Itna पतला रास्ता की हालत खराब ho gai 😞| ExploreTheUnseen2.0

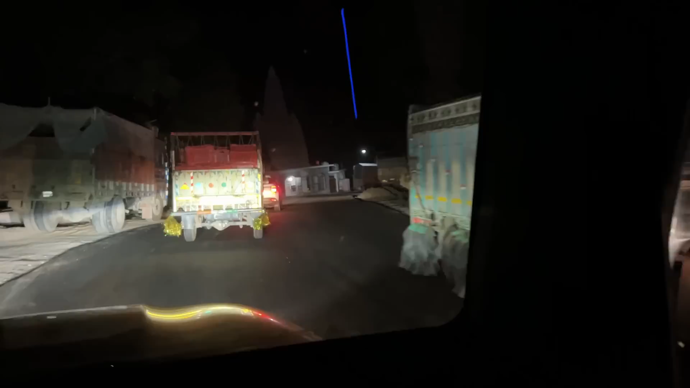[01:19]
क्या जाए भैया का, हाँ जो इस हाई बीम पे जो आ रहे हैं भैया लोग, क्या किया जाए इनका?
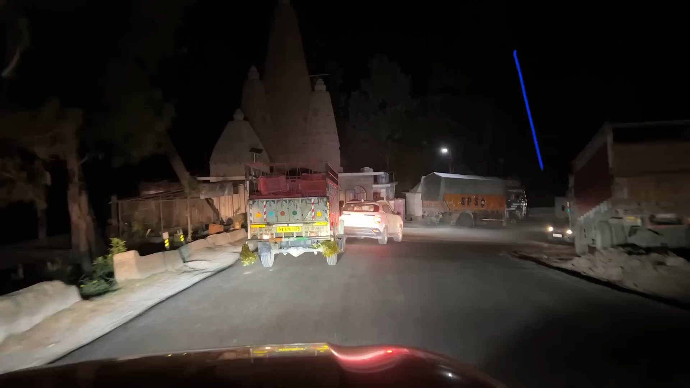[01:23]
ऑन कर देंगे सब ऑक्सिलरी तो मुंह बहन, मतलब ऐसे मुंह बनाएंगे और गंदी गंदी गालियां देंगे जो हम सिर्फ लिप रीडिंग से समझ सकते हैं।
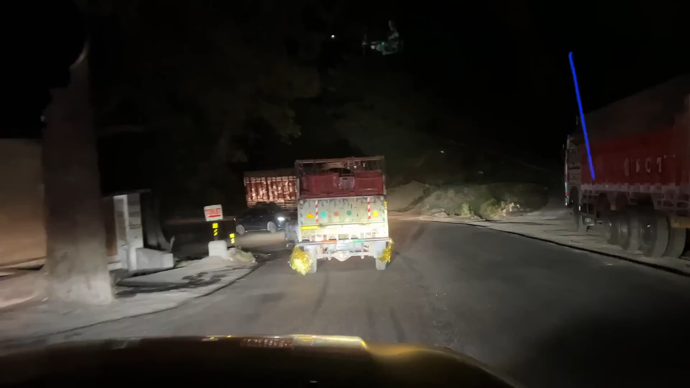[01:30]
बट लेकिन क्या किया जाए यार, मतलब पहाड़ों पे कितनी भीड़ है ना,
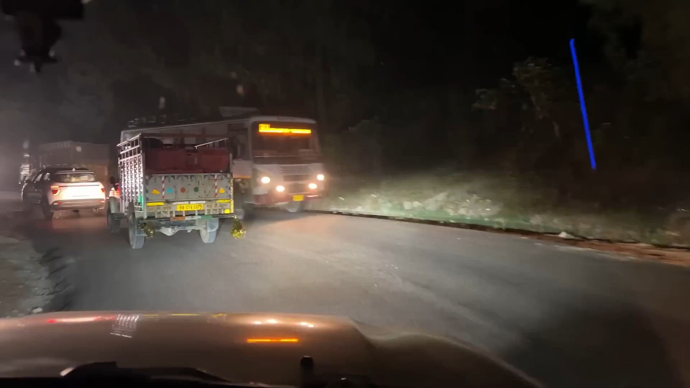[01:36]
सामने से इतनी गाड़ी आ रही, इतनी गाड़ियां, इन ट्रक के पीछे हम चलते चलते बोर हो गए। नंबर याद हो गया भैया का, 3379।
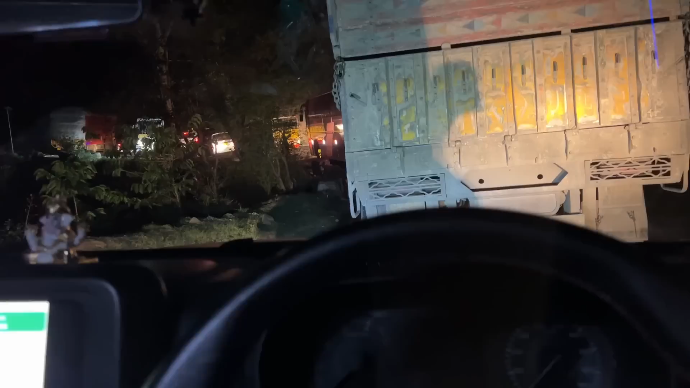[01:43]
बेटा किस्मत जबर है हमारी। रात के 2 बजे भी तुम जाम में हो।
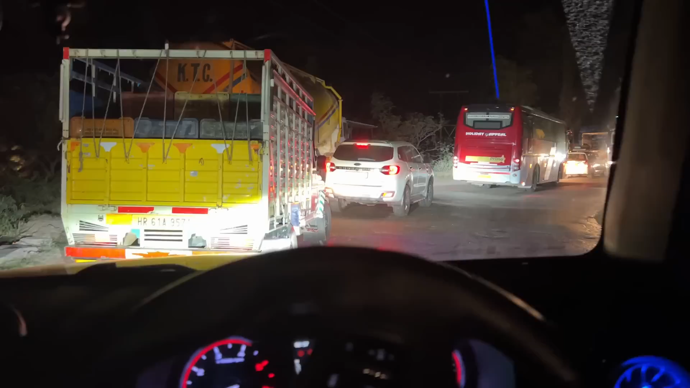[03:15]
भाई सही में ऑलमोस्ट 1/2 घंटे से ऊपर हो गया है और ऐसे ही चल रहे हैं हम।
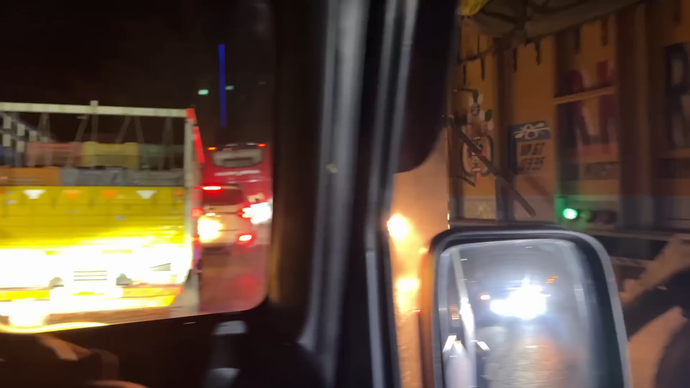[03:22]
हाँ भैया आँख में तेजाब डाल दो मेरे, और हाई बीम करो, आँख में मार दो, आँख फूट जाए मेरा।
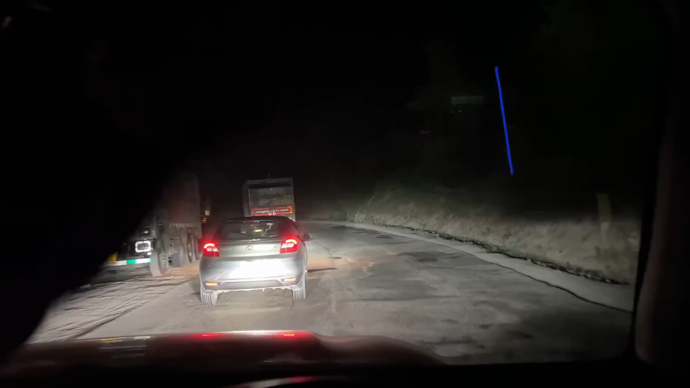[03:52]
तुम लोग आग एकदम अंधा बना दिए ना।